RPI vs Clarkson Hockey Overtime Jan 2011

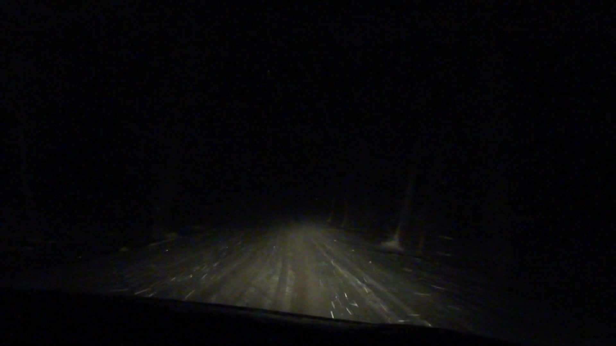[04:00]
Kill Road in the middle of the snowstorm. It's good and snow packed here. Not really deep or anything, but it's crossing the Normanskill. Yep. Good and snow packed. Going back up. This is what you gotta do to see RPI lose to Clarkson in the middle of January. Just driving along. Thank you and good night.